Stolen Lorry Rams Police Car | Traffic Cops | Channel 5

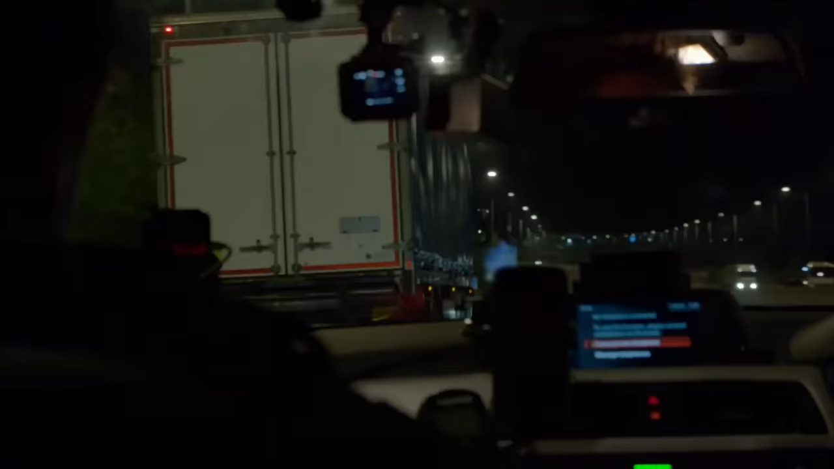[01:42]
Follow me's on. We're going to take him off at this next junction and we'll have a chat with him and see what the crack is. Is he not coming?
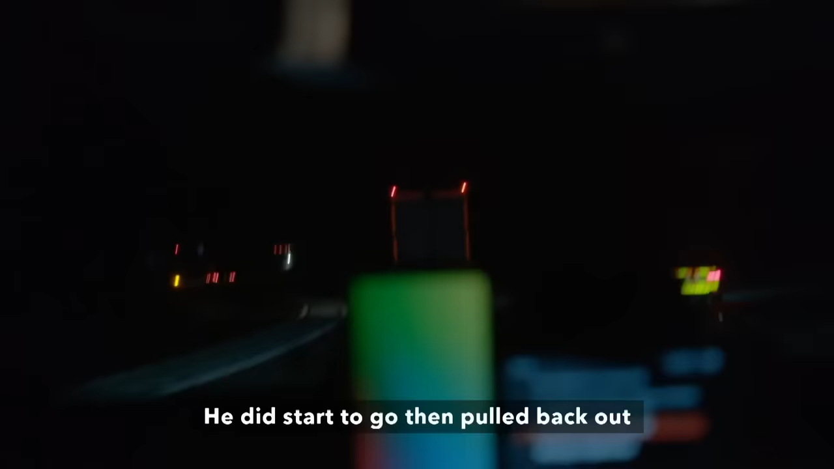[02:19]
He did start to go and then pulled back out.
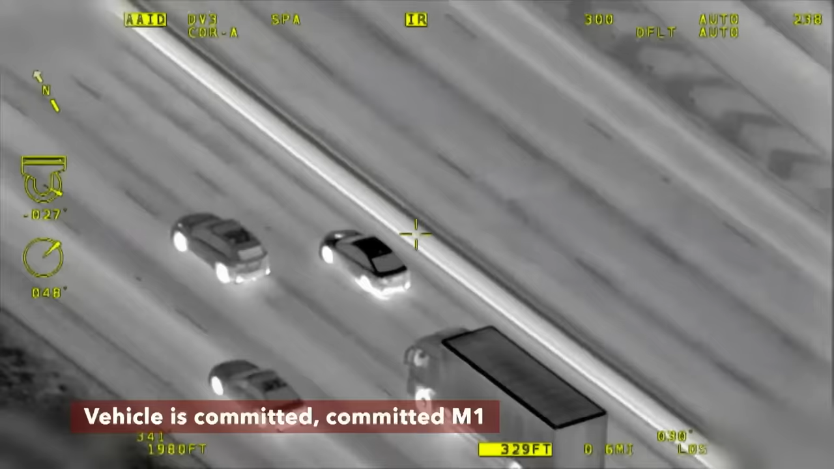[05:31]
Vehicle is lane 3. Vehicle is
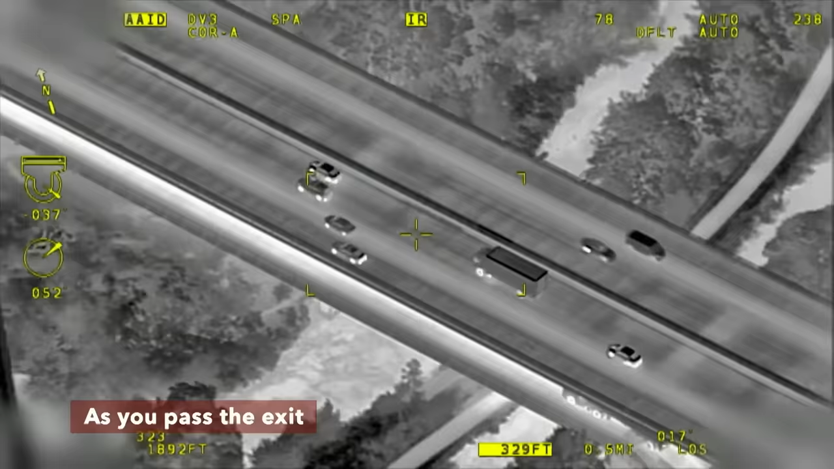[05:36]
committed. As you pass the exit, I'm just after under the bridge.
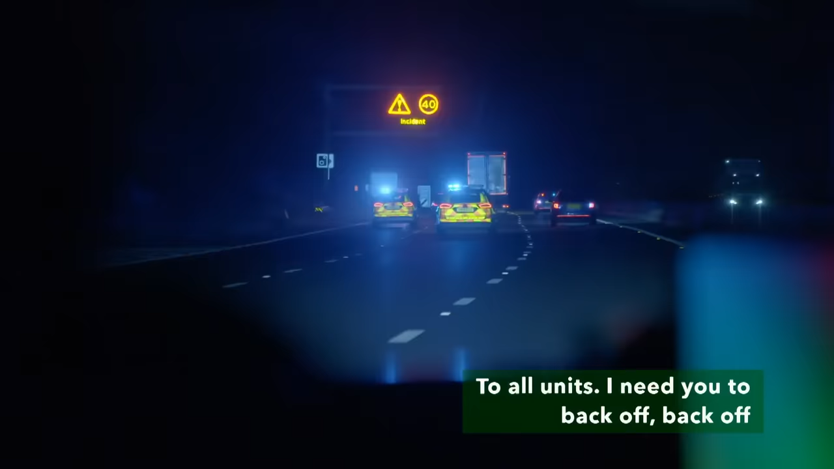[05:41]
Just setting up now. So all units, I need you to back off. Back off. 1 mile marker.
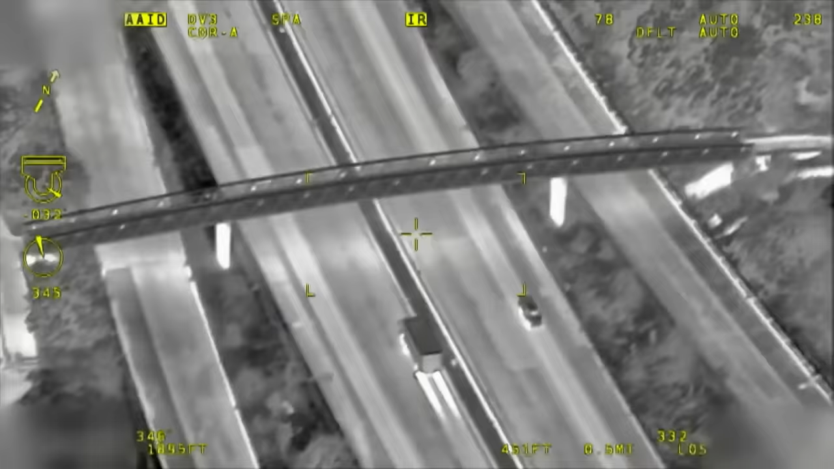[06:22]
100 yard marker. It's committed, M1. Vehicle's been stung, not sure how many tyres. It continues, M1. Subject vehicle is lane 3, slowing. Tyres are stung, stand by for a decap.
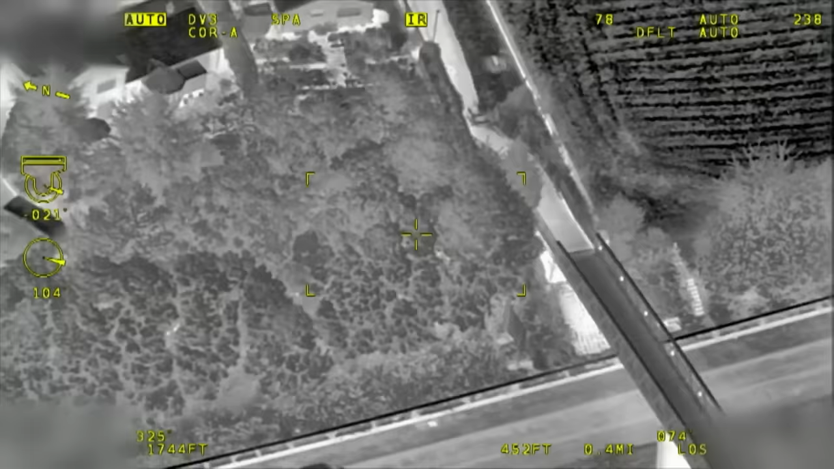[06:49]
heat-seeking camera are helping cops on the ground search for the runaways.
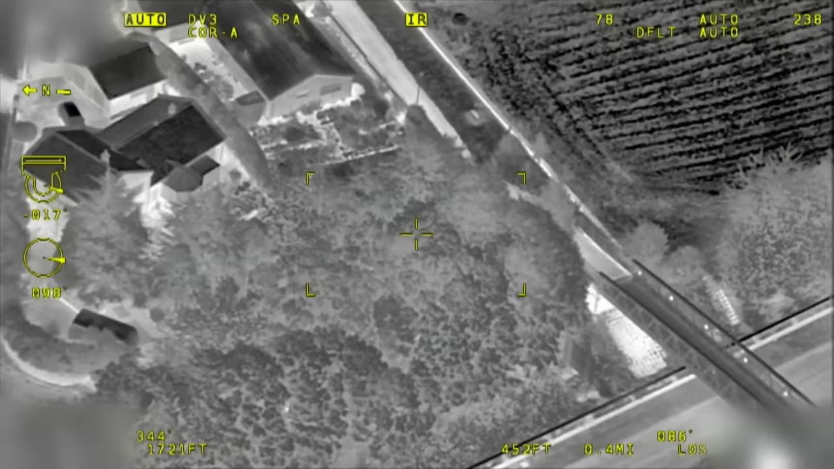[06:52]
They're just by the footbridge, going to bring them out on the road.
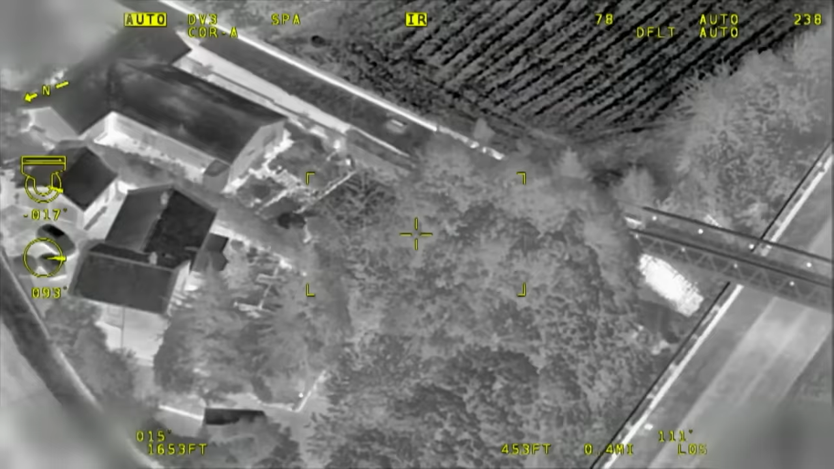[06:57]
Go,
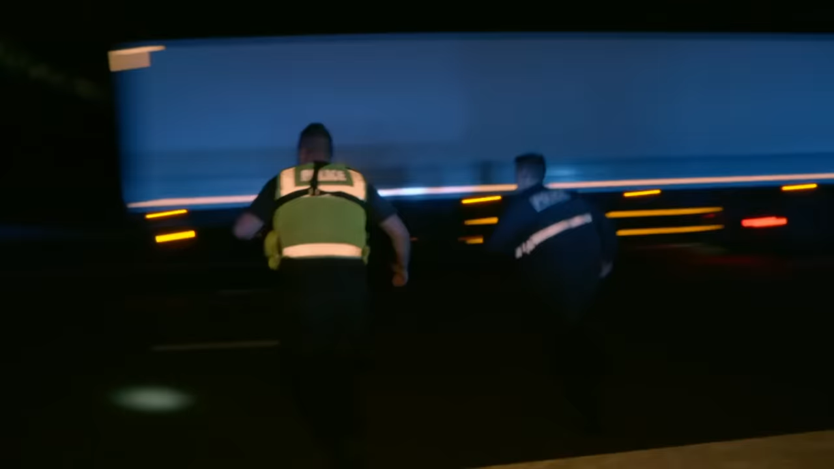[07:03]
mate. Go.
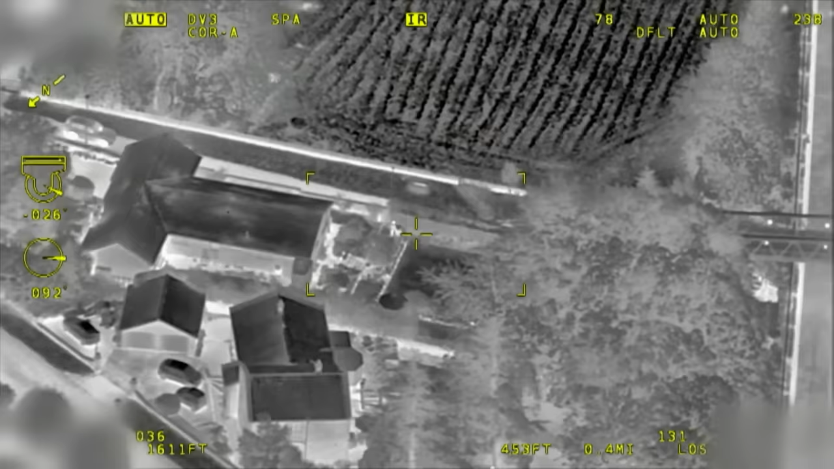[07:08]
Yeah, just through the wooded area now by a farm. Just coming by the footbridge.
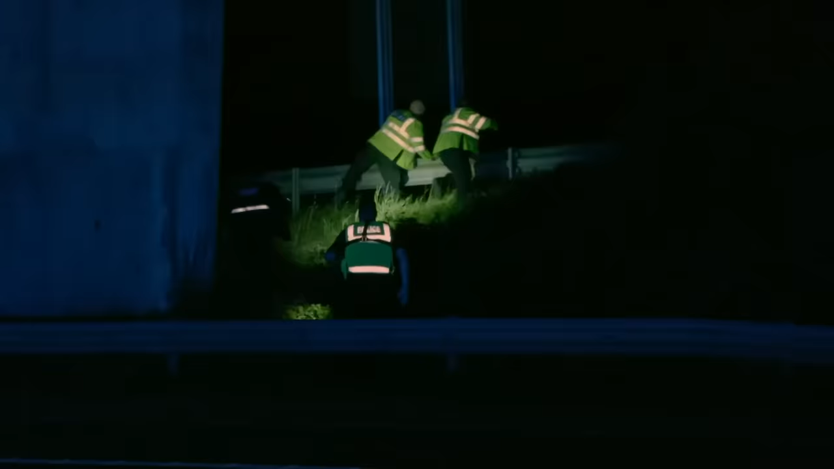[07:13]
So that's a car just pulling up.
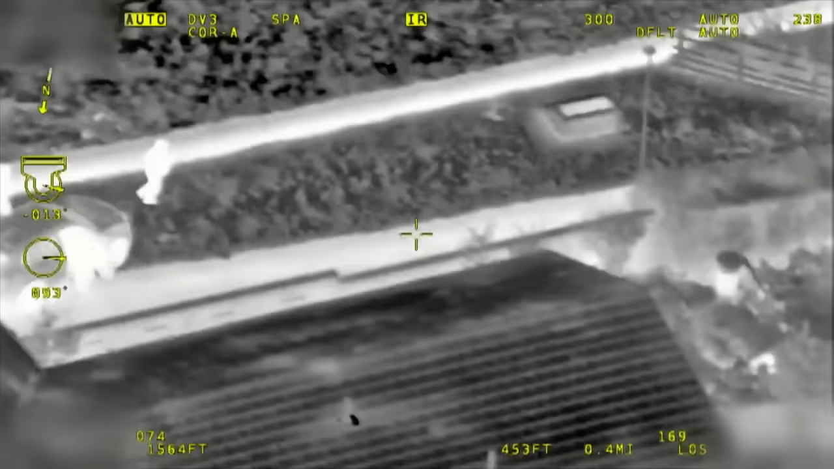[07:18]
They're just coming up on your right-hand side now. Just by that farm building. Immediate right, just over the wall. Yeah, just the other side of that wall.
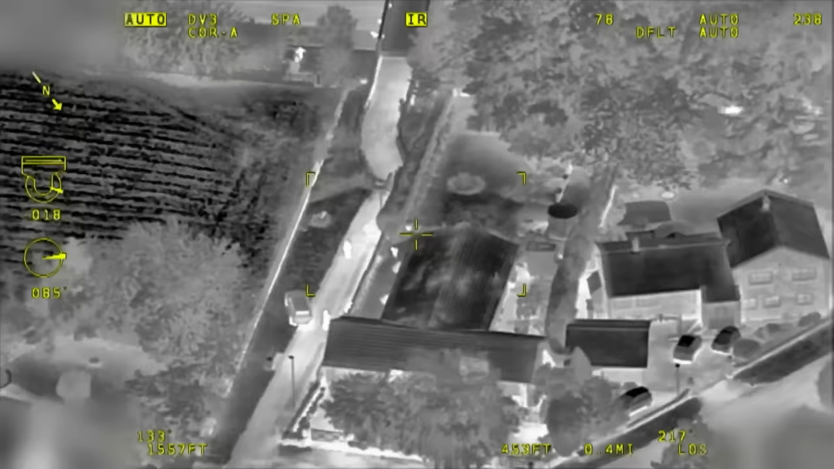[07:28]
He's gone around the other side of the building now, at the other side of that wall.
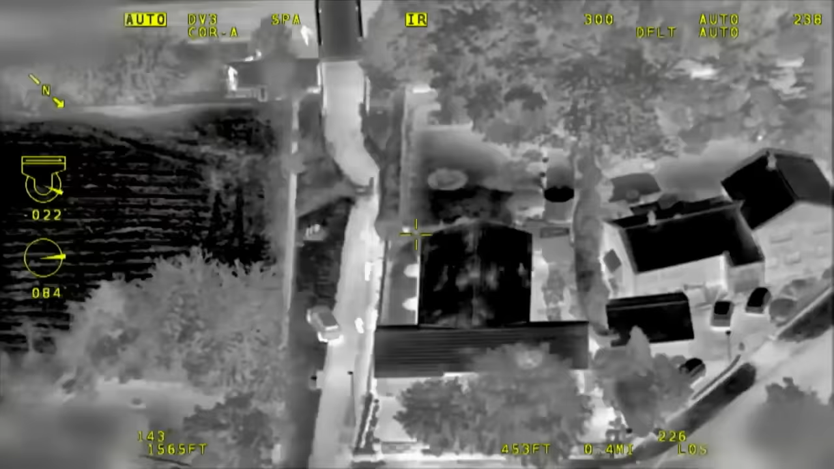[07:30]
They're both running. Yeah, we've got officers ahead of him there. You're in the right spot.
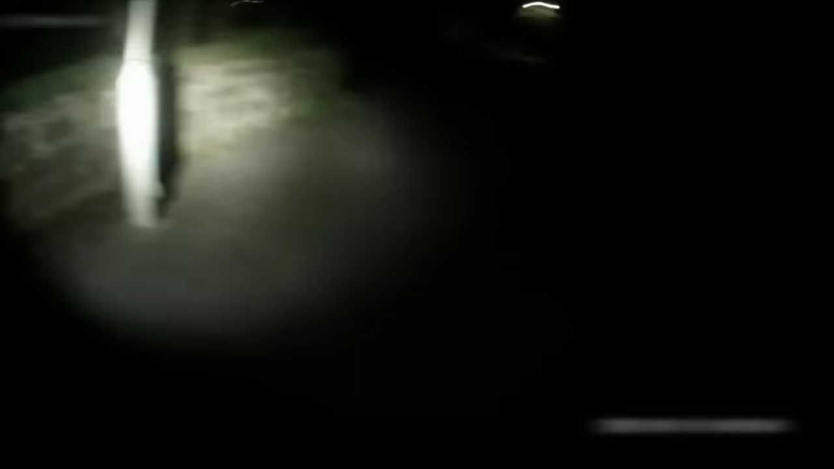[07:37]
They're going to come down that driveway, the lead officer. They're going to come towards you.
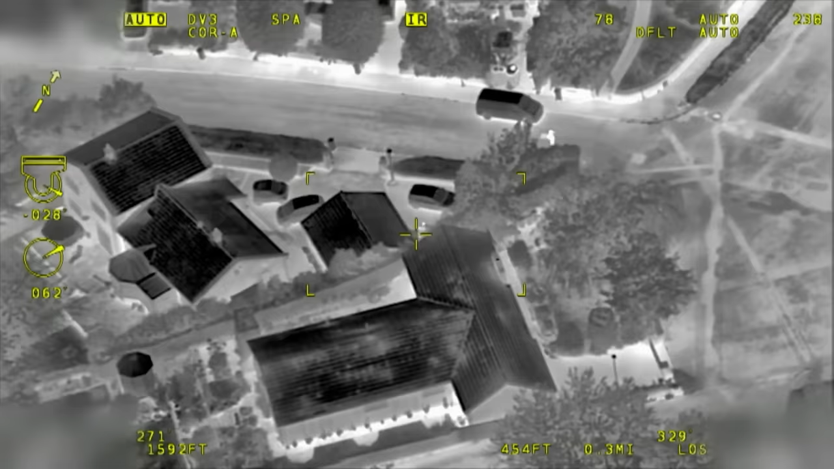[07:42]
Yes, yeah.
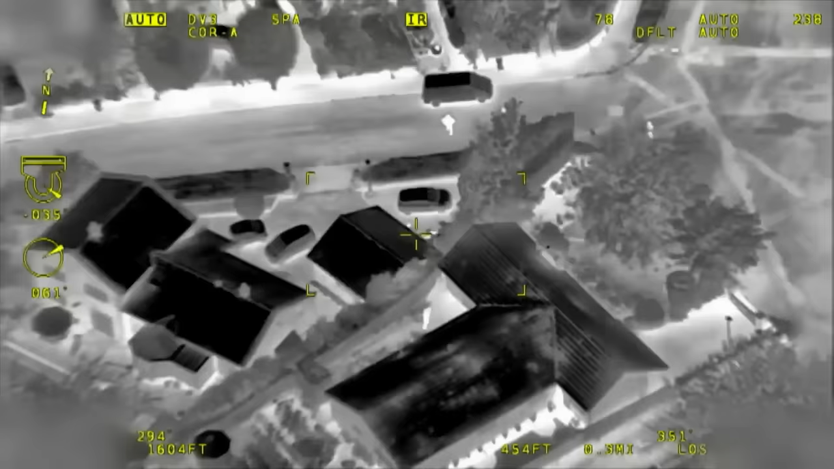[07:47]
Yeah, officer there, going down that driveway. Yeah, straight ahead of you, both there.